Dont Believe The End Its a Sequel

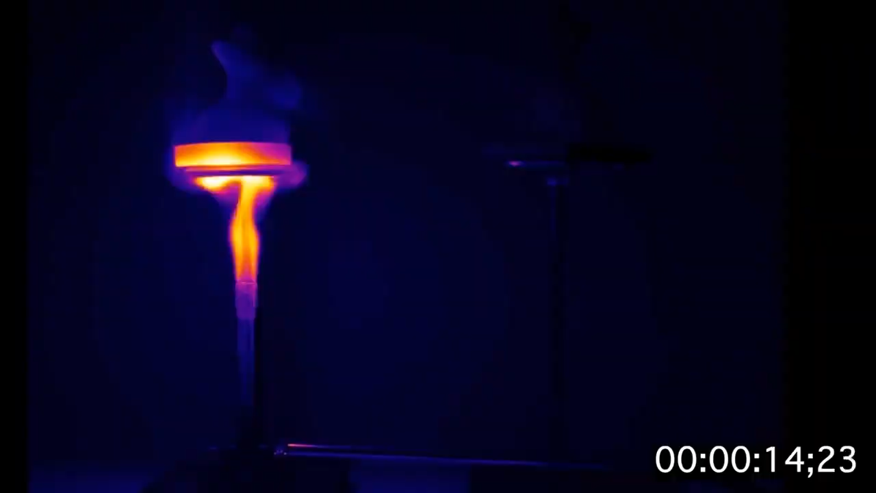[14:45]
That's pretty hot. Yeah, you can see that. The glass is getting really hot already.
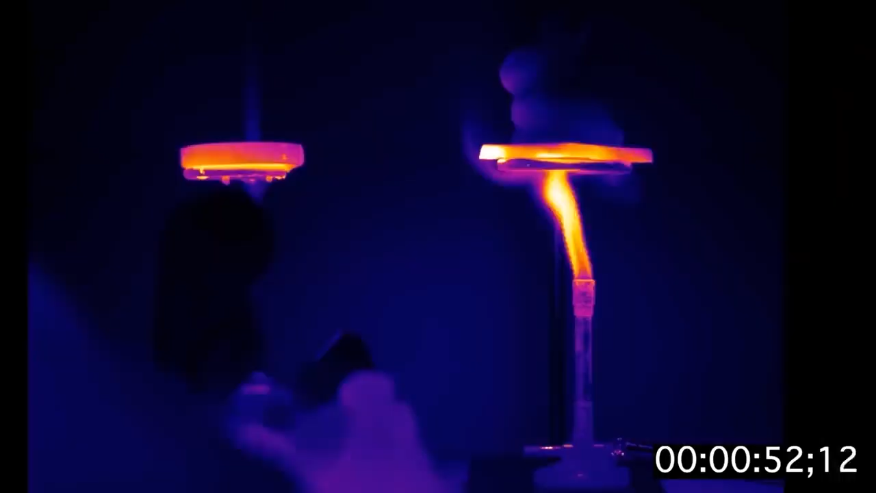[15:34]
It is getting pretty hot, as you can see through the thermal camera. But coming up on 3 minutes, there's still no sign of melted chocolate. So we're gonna pull out a thermocouple and just check the temperature underneath the bunny,
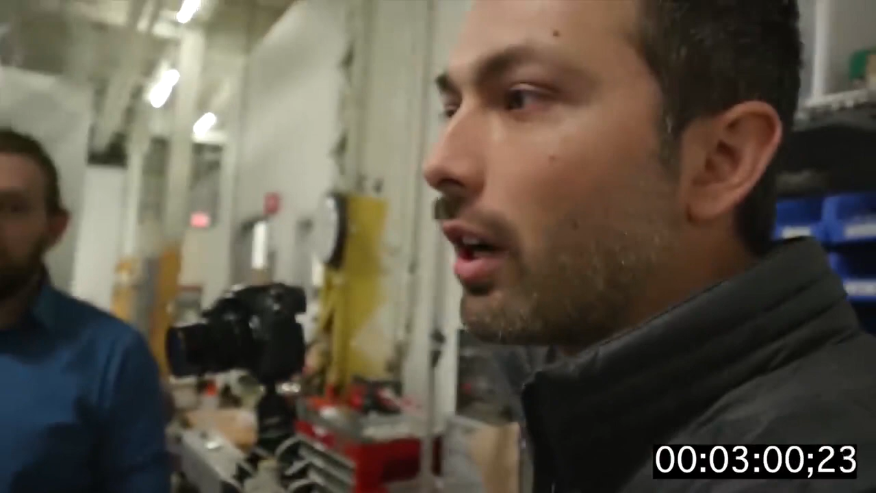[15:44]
like underneath the aerogel, and see what the flame temperature is.
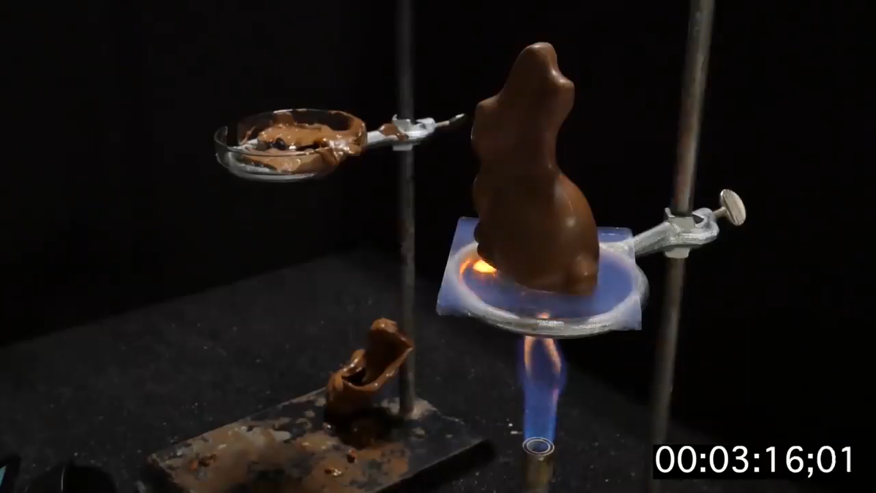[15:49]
You can kind of see that the parts of the bunny are getting hot, but it's not the bottom of the bunny, it's all the around the bunny.
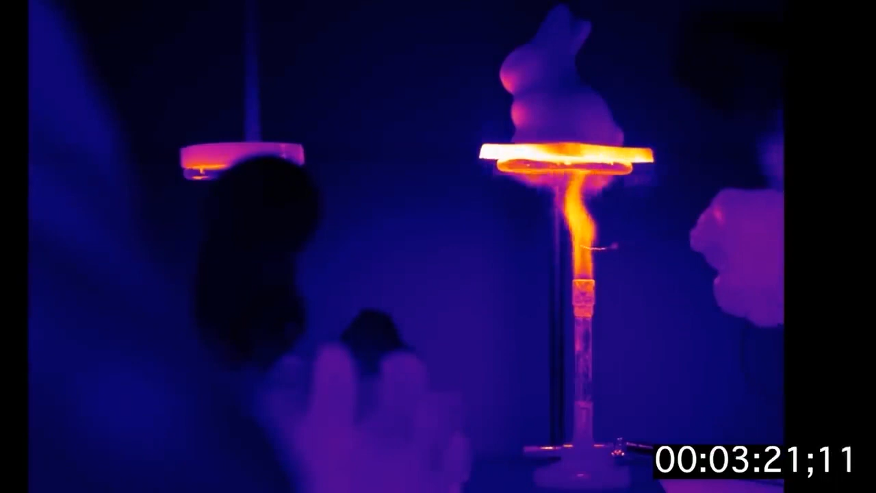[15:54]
Exactly, that convective heat is moving up and around the aerogel.
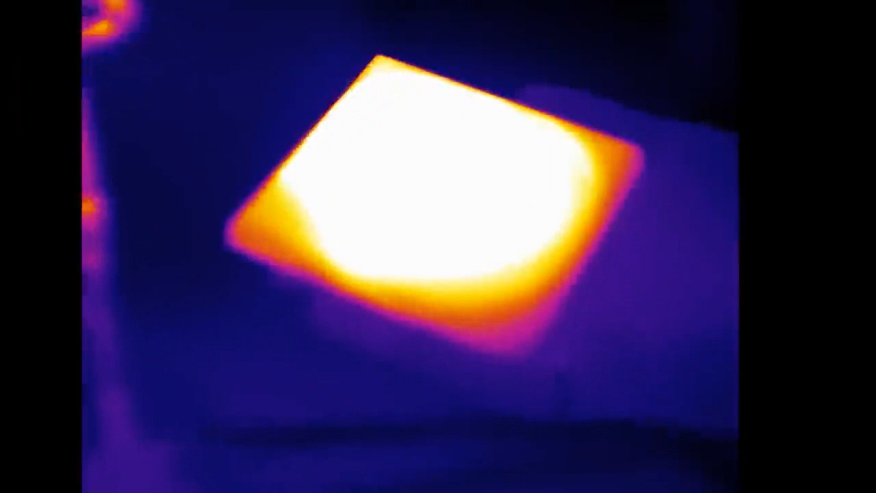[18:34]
That's awesome. Does that look hot? It's definitely hot.